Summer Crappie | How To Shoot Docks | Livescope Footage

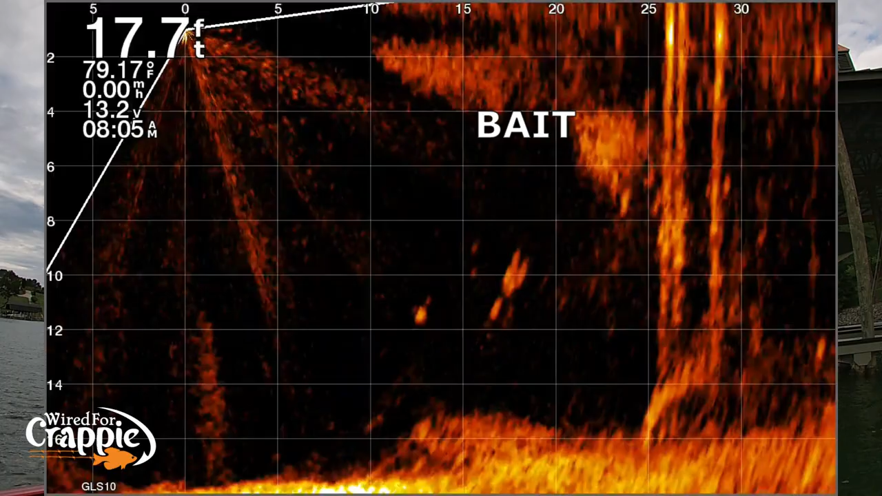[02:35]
On screen: depth 17.7 ft, water 79.17°F
and we've also got some fish that are suspended out to the side of the dock,
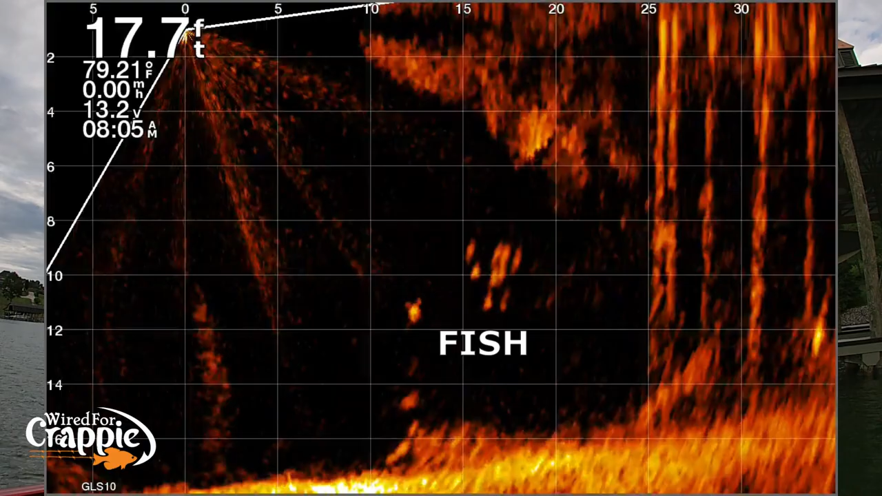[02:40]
On screen: depth 17.7 ft, water 79.21°F, speed 0.00 mph
and we've got some fish that are suspended on the poles underneath the dock, which you can see now. See if we can't catch them.
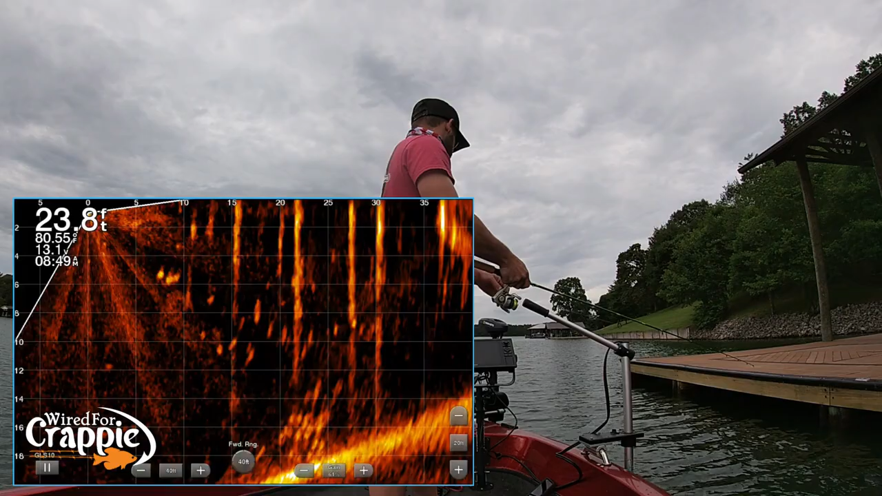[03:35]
On screen: depth 23.8 ft
There he is. There he was, guys. Man, I hope y'all got to see that fish move.